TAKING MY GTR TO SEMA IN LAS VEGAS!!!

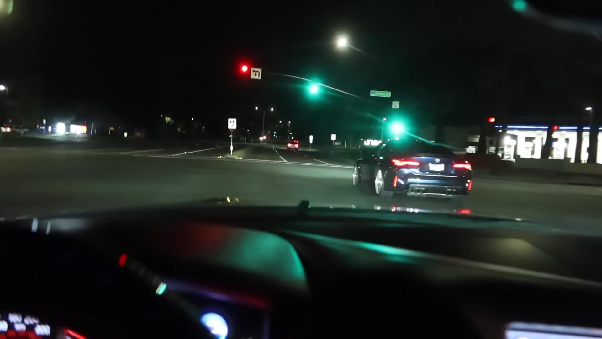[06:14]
Look how fast he got over there. Think about it.
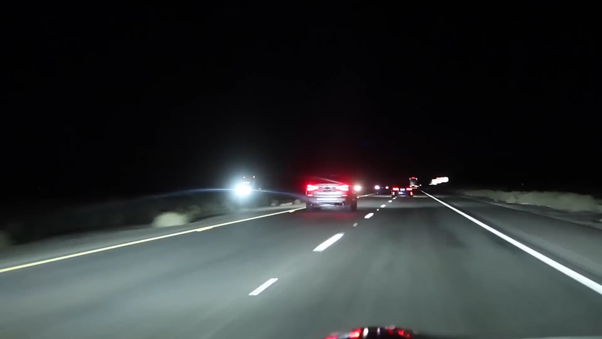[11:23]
Look at this guys, Highway Patrol He's trying to pull us all over, I bet Bro, what is this cop doing, bro? Look, look, look, look He's pointing a light at his front plate The cop in the passenger seat He's literally sticking his flashlight out the window guys At our front plate One by one We're really out here I'm using his 85 Bro, how cold is it?
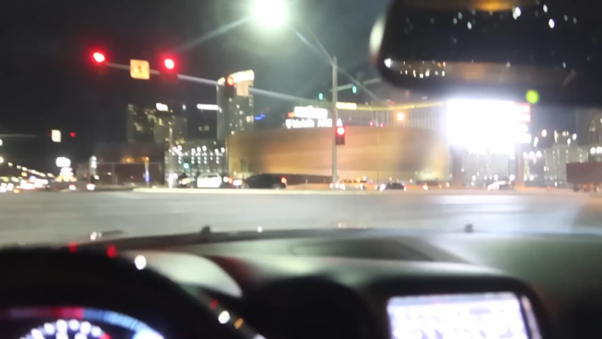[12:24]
And we made it, bro We made it to Vegas Finally At 2.46 in the morning, bro We here Guys, dude Cops in Vegas Tripping about a lot of exhaust I feel like he's looking at me,